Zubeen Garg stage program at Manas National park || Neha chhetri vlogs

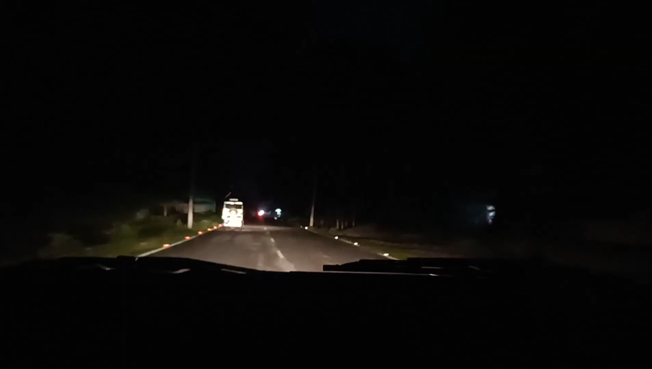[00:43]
अभी हम लोग निकल गए हैं प्रोग्राम देखने के लिए, तो अभी जा रहे हैं रास्ते पे। देखिए कितना अंधेरा है सब जगह ही, तो वो देखिए।
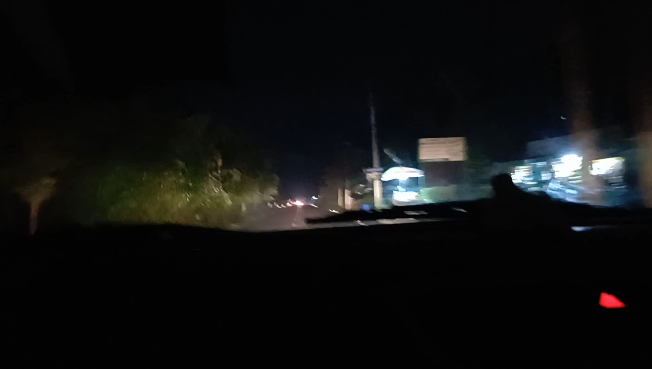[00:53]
तो अभी हो रहा है चेकिंग, तो इसके बाद हम लोग जाएंगे सीधा वहाँ पे।